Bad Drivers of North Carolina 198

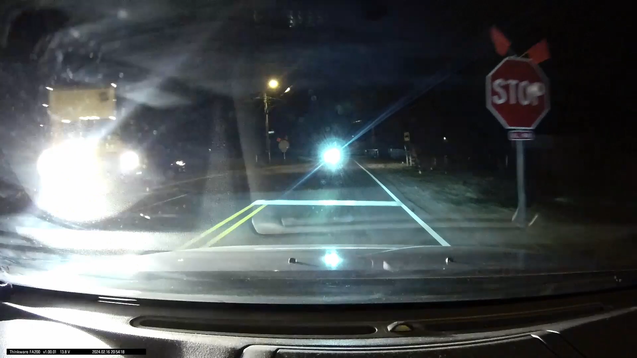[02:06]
So it's all downhill from here folks. Nice stop. Not retro, not vintage, not even early.
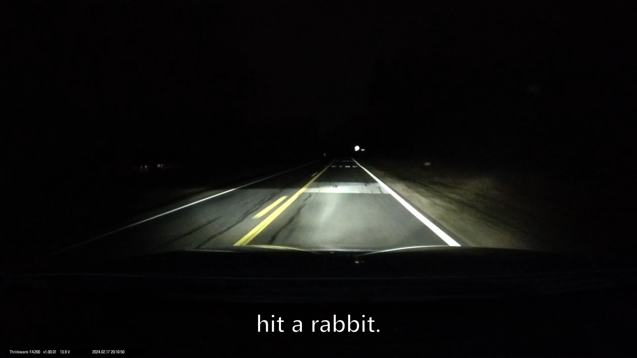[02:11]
Fuck. Hey, you gonna turn your lights on? Can you not do that when I'm... Can you